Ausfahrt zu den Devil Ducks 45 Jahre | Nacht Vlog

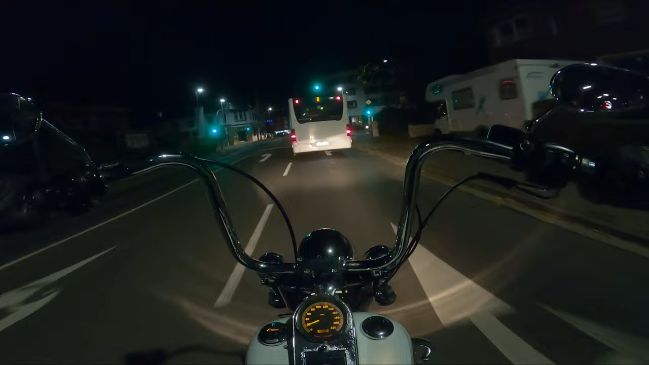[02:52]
Und ja, ich habe kurz ein bisschen aufgenommen, kurz auf dem Weg dahin. Und ein Stück, wie wir auf dem Hof gefahren sind, auf dem Partyplatz. War eine entspannte, relativ große Party. Hätte ein bisschen voller sein sollen. War ein bisschen schade für die Ducks. Die hatten 45 Jahre Jubiläum. Und hätte dementsprechend voller sein können, aber war trotzdem gut besucht. Und ja, jetzt auf dem Weg nach Hause.
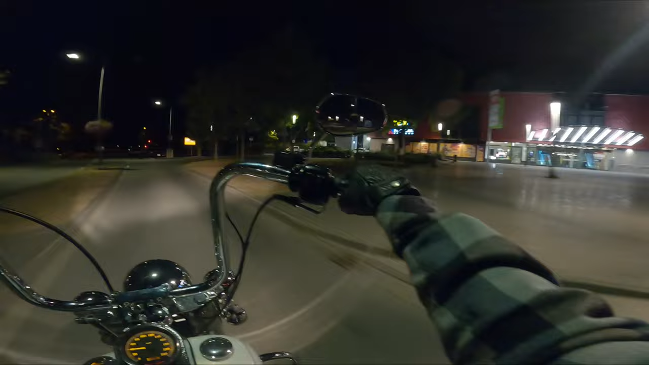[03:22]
Hier noch durch Camp Lindfort. Ich bin eine Abfahrt, ja, früher runtergefahren von der Autobahn. Ein bisschen ja, Landstraße und Stadt noch fahren hier. Ist ja quasi so gut. Ich bin schon zur Arbeit damit gefahren mit der Harley, aber so heute so der erste richtige Tag quasi Freizeit fahren. Boah. Ich weiß nicht, ob da drüber kommt, aber die hört sich doch richtig gut an.
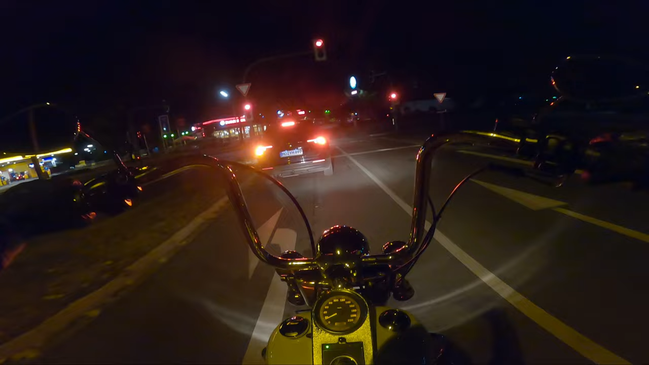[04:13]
Das ist auf jeden Fall ein anderes Fahrgefühl, sagen wir mal so. Gerade das mit dem Blinker und so, das ist total geil. Muss ich mich mal noch durchfuchsen, ob es dann noch vielleicht, wenn man lange gedrückt hält, dass er dann nur zwei, dreimal blinkt oder so. Aber wenn ich abbiege, jetzt geht der automatisch aus, das finde ich sehr geil.
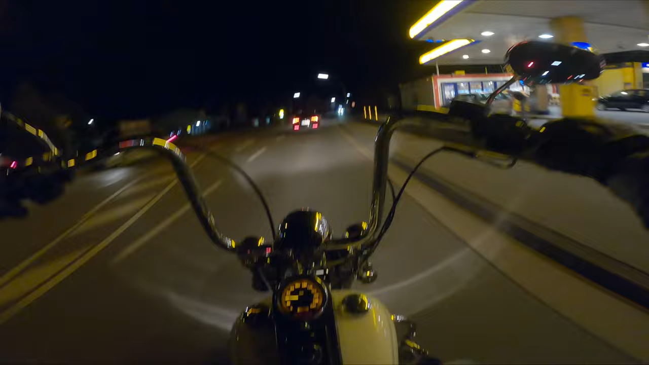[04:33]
Dann kann keiner mehr auf meinem Rideout meckern, ich würde den Blinker vergessen auszumachen. Das finde ich schon mal richtig geil. Und ja, Fahrgefühl. Die verbraucht deutlich weniger als meine VN. Aber ich teste das mal demnächst mal richtig aus. Dann nehme ich mal meinen 5-Liter-Kanister mit, damit ich ungefähr weiß, so wie weit komme ich mit einer kompletten Tankfüllung. Heute habe ich auch ein bisschen Gas gegeben, auch gerade wenn ich nicht alleine fahre, sondern mit meinen Clubjungs oder so.
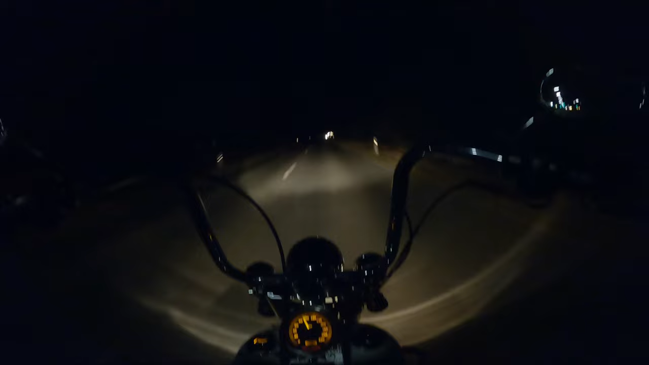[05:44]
Die haben auf jeden Fall alle geguckt. Finde ich sehr geil. Oh, ist das, die hört sich auch richtig gut an. Ich muss das mal irgendwie aufnehmen beim Vorbeifahren. Ne? So wie ich das damals mit meiner Z gemacht habe. Genau das muss ich mit meiner Freundin auch noch machen, bevor ich sie irgendwann abgebe in einem Monat. Ja. Ich weiß nicht, ob ihr jetzt noch irgendwas sehen könnt. Ich habe jetzt den dunklen Helm auf, aber durch diese doppelten Scheinwerfer kann ich trotzdem noch sehr gut sehen. Richtig, richtig geil.